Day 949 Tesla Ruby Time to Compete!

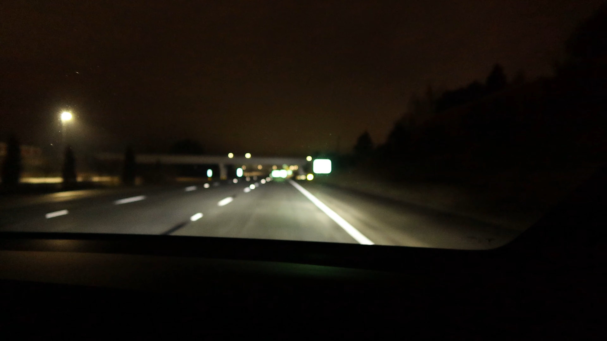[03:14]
so by the time we get off, it's going to be like 71 miles. It's now down to 71. What I'm trying to say, I think it's like 8 to 10 miles difference. Yeah, it's shorter, and it's slower speeds. It's shorter, and it's 60 versus 70. It's good road all the way.
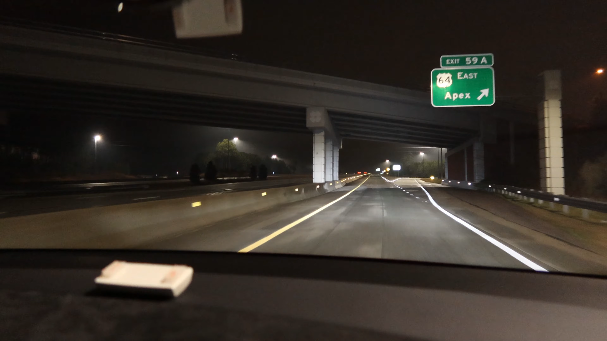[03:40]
It's divided highway 100% of the way. There are a couple traffic lights on 64. It's not 100% controlled access. It's probably only 25% controlled access, but there isn't very many exits off of it. We'll see what Ruby does here when we get down at the bottom of this ramp. She should recalculate. And Don's driving right now. He's not on autopilot, FYI.
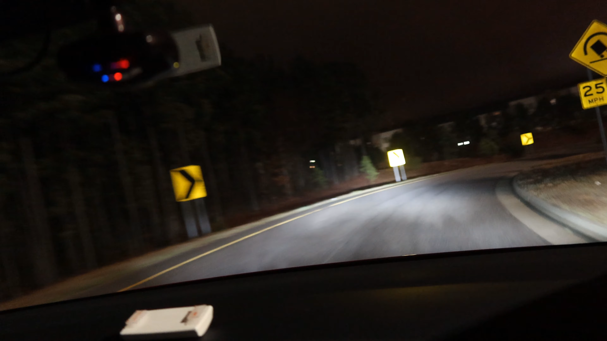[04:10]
Ruby's not handling these turns. All right, so she's already just now recalculated in there, so you can show the folks how far.